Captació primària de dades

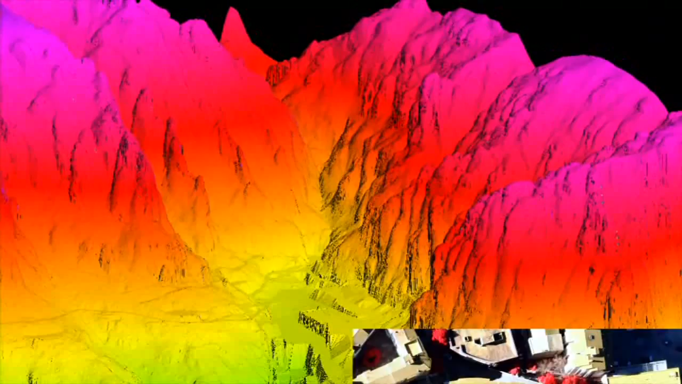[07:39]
Els models del terreny més acurats s'obtenen amb el sistema anomenat LIDAR.
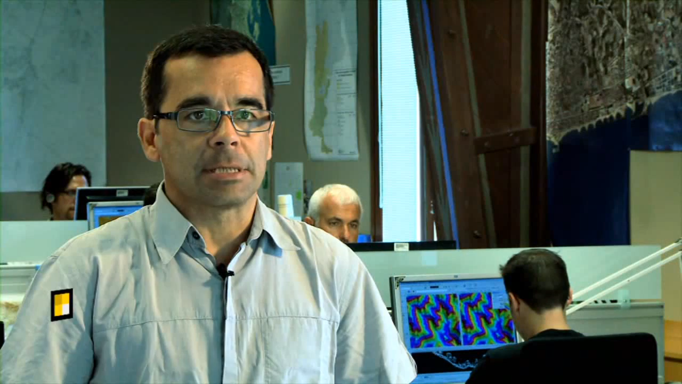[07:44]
Aquest sistema permet mesurar coordenades tridimensionals de punts amb una precisió de fins a 5 centímetres.
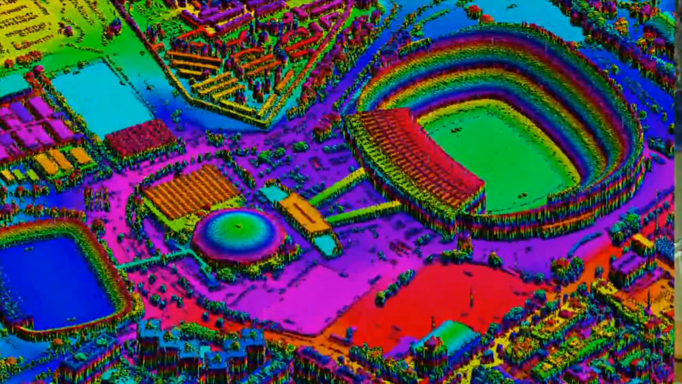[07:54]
Es poden generar, doncs, models del terreny, de la vegetació o dels edificis.